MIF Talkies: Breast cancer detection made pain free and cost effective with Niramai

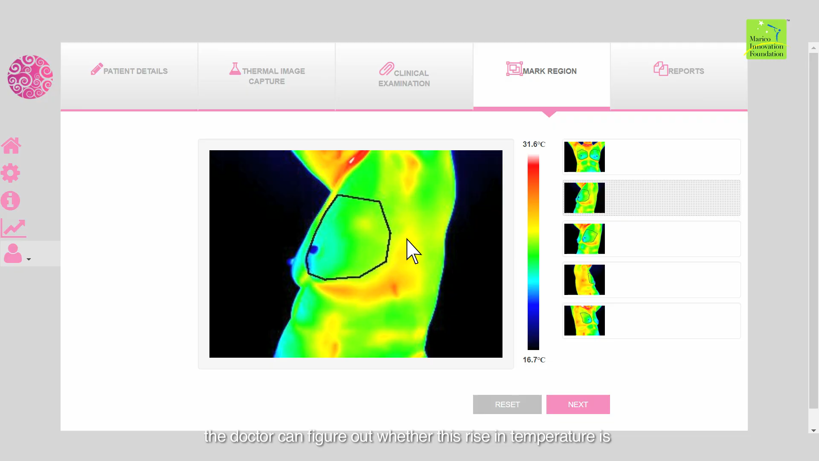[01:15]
On screen: scale top 31.6°C, scale bottom 16.7°C
In a way, the doctor can figure out whether this rise in temperature is because of a cancer being present or is it because of some other benign reason which means it is something which is non-contact, non-invasive, privacy aware.